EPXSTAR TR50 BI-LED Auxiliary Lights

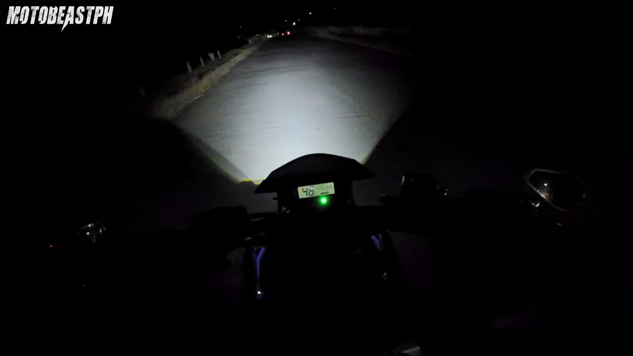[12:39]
ito nagustuhan ko dito yung pwede kang pumili ng mga kulay pwedeng yellow pwedeng white pwede rin yung mix ng yellow at white
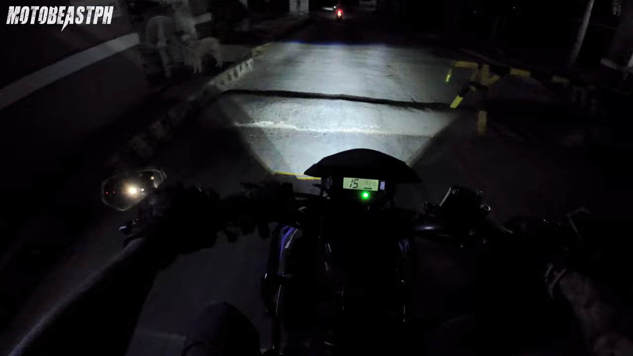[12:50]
mas makapakinabangan ko yan kasi minsan pansin ko pagka umuulan tapos sa asfalto yung kulay black kapag kulay white yung ilaw mo parang nagbeblendor parang nakakancel sya ng patak ng ulan so di masyadong kita ngayon pwede ko syang palitan ng yellow lasso tinungo ko pa yan kasi kanina masyado mataas yung mas mababa ng konti sa headlight
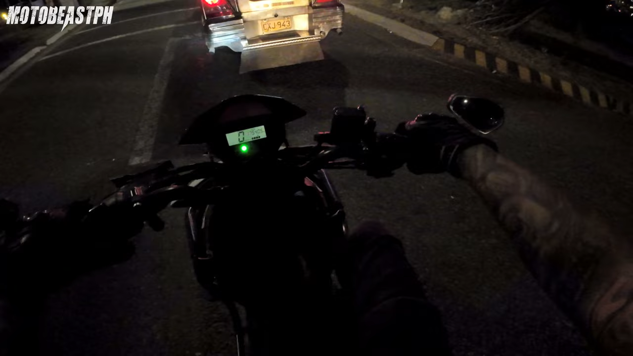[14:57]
kailangan pala yan meron yung on and off switch kasi yun yung nasa guidelines ng LTO on natin yellow ganda o pero ganda nating mix yan mix na lang nasakto lang yung tutok pansin nyo hindi siya nakasilaw lagay ko na lang yung link sa description or comment section shopee link pwede nyo maorder yan kay jc led tapos yung mga